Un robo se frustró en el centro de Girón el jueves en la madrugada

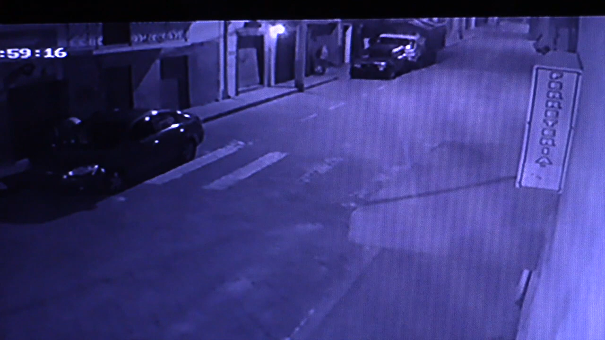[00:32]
prenden las luces y cuando los ladrones o los posibles ladrones se van fugando en un auto de color gris o negro. Por suerte al momento, casi a las dos y cuarto se levanta el vecino del peto Tintín y se dan cuenta y ellos se van. Entonces, como ya se hizo bulla ese momento, ya no volvieron ellos.